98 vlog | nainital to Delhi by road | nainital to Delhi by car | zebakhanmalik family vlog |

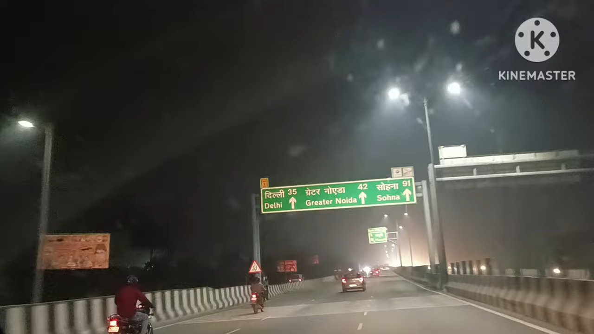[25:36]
अब तो गाईस हम दिली पहुँच गये हैं दिल्ली
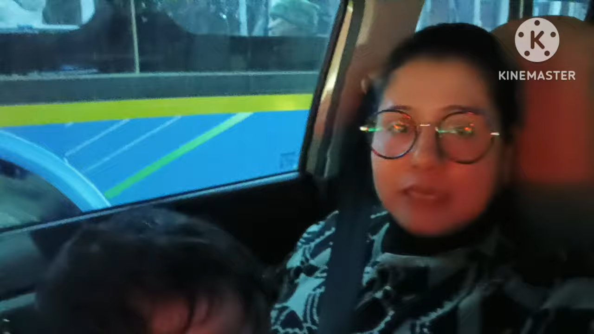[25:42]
आनद भिहार और यहा का ट्रैफिक देखिए जरा आप जिसलिए हमारा दिल्ली मशूर है
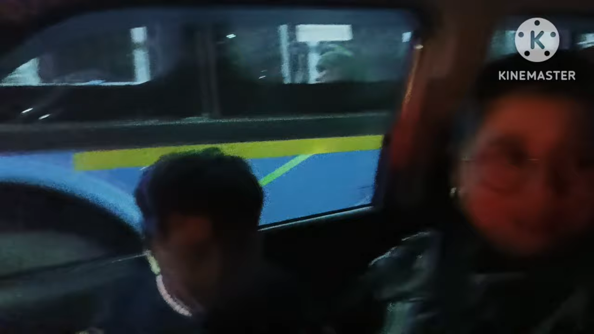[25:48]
तो आते के साथ हम ट्रैफिक
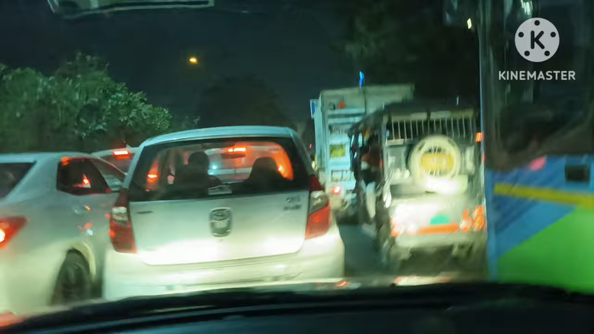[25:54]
में खड़े हो गए या पर थोड़ी सी दूर ही है बस घर लेकिन ताइम आ रहा है उसमें हम 35 मिनट पहुचेंगे तो फाइनली गाड़िया चल गई और फिर रेड लाइट हो गई
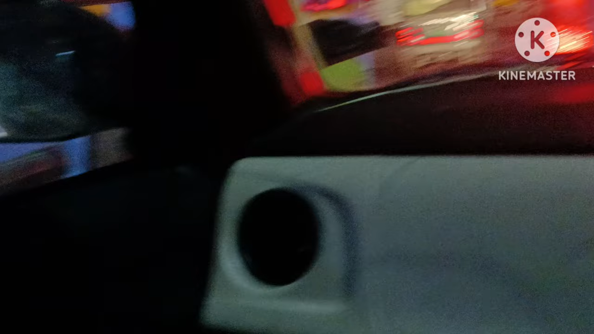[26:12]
और यह जयन को देखो जयरा जयन सैची हो इंपर ब्लाइओं� esame धात्यों
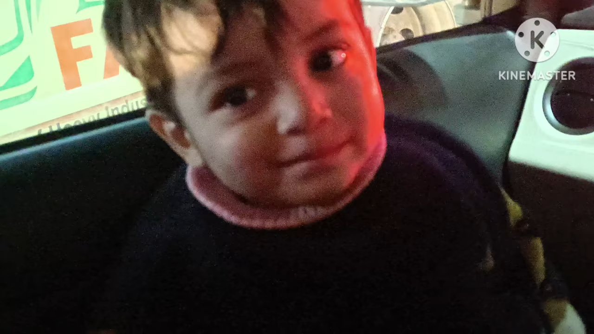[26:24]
आप चय पी ओंगाँ चाहे प्यों या ली मिला बच्चा ली मिला फकित्ता बच्चा तो हमारी उपर मैट्रो भी चल रही और नीचे ट्रैफिक जाम
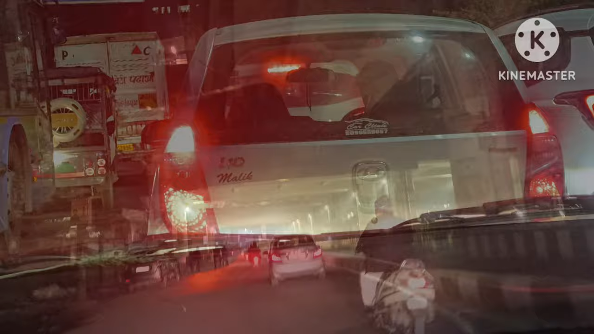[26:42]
तो गाइस फाइनली हम घर पहुँच गाएं मतलब घर के बाहर वाले रोड पर और बस पहुचने ही वाले तो यहां आकर
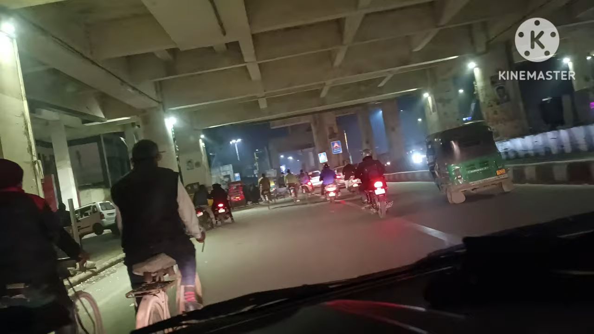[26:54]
थोड़ी सास में सास आ गई जो अपना शहर होता है वो अपने ही होता है